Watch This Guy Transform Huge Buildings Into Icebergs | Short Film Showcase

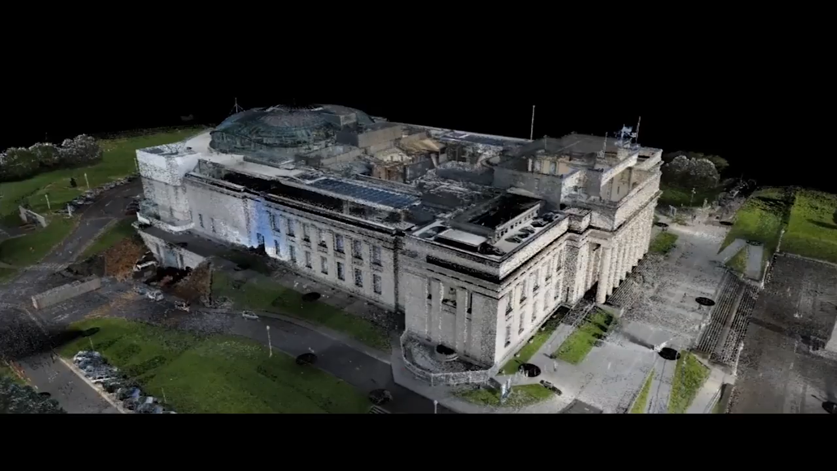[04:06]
We did like a three billion point scan of the building,
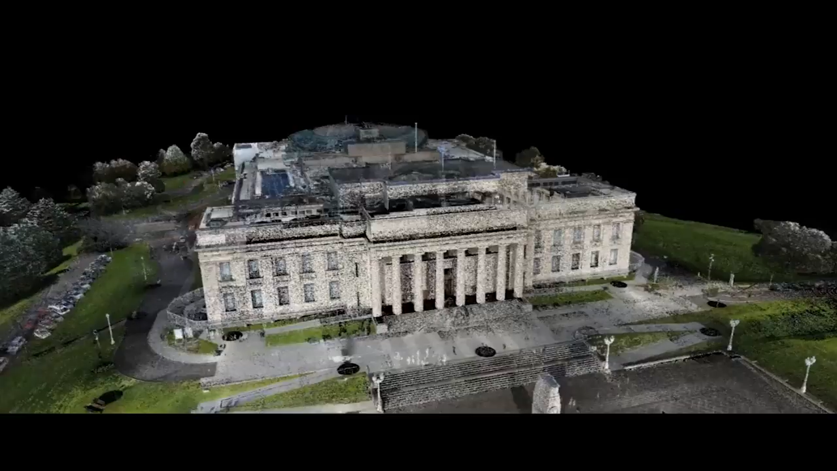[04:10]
which gave us a building scan and you're sort of never really entirely certain that it's going to match up perfectly.